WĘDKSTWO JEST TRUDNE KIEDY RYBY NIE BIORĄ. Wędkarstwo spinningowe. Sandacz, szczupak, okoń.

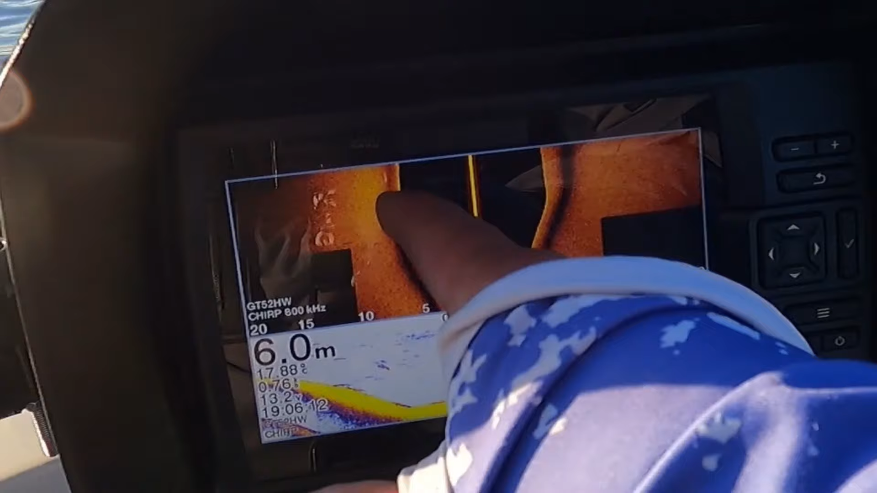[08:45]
On screen: depth 6.0 m
Tutaj coś widać nawet. 11 godzin na rybach. Albo ponad 11 godzin. Nie pamiętam czy byłem koło 7 czy koło 8. A tak naprawdę wystarczyło tylko wieczorem sobie przyjechać.
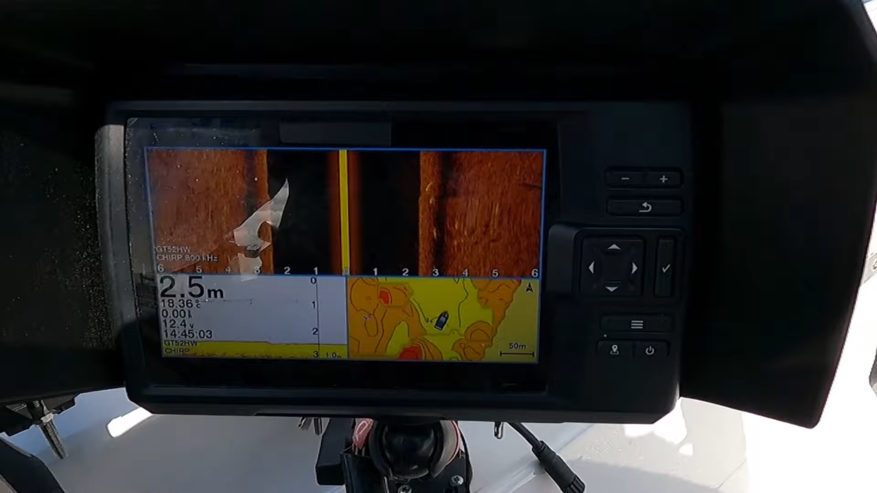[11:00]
On screen: depth 2.5 m, water 18.36°C
Widać teraz tutaj po prawej stronie. Wcześniej były po lewej. Teraz po prawej stronie. Jest stado ryb.
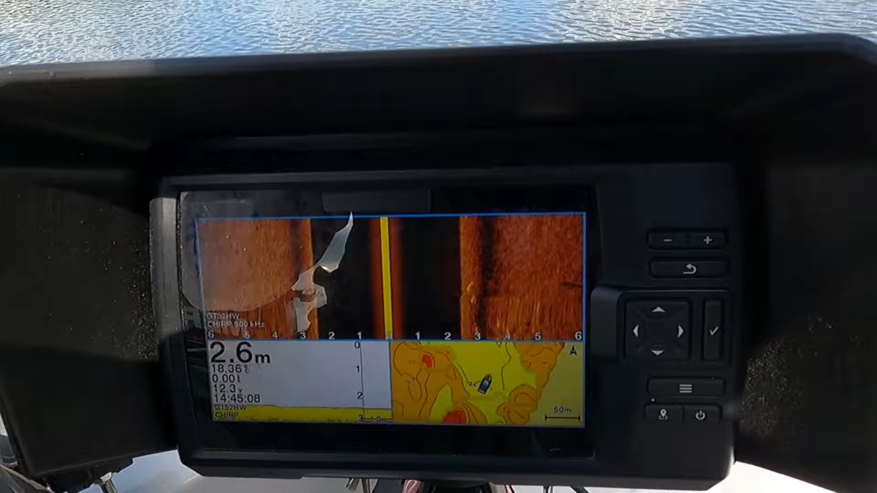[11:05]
On screen: depth 2.6 m
No tutaj chociaż trochę widać te rośliny. W pełnym słońcu. Jak nie ma wiatru. Ale kurde. Ciekaw jestem czemu ta woda taka brązowa jest.
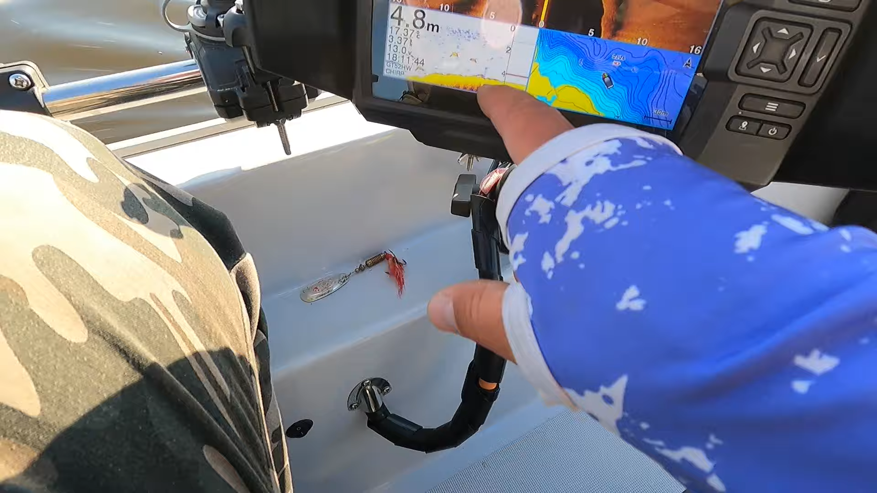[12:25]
On screen: depth 4.8 m
Część z nich, duża część z nich jest podniesiona. Ta jest trochę niżej. Ale też jest z metr nad dnem. Właśnie się zatrzymałem też tutaj w takim wcięciu.
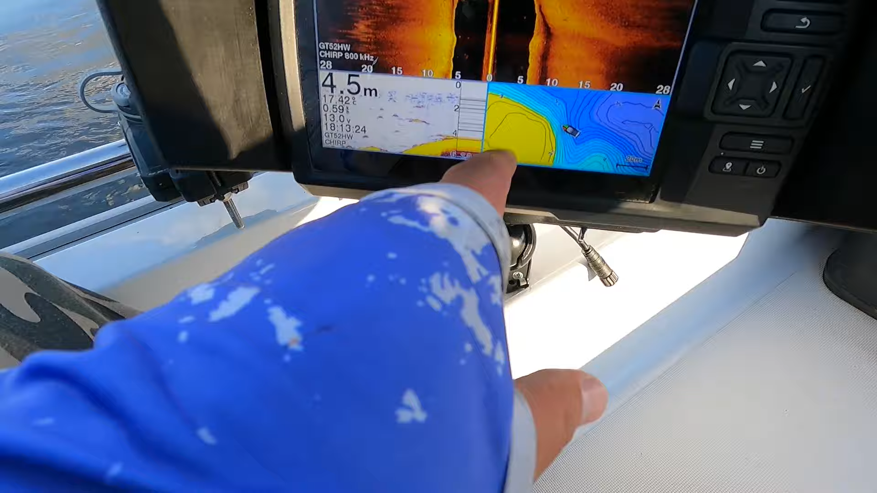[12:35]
On screen: depth 4.5 m
Ryb jest cały czas widać pełno. Ale nic na razie nie bierze.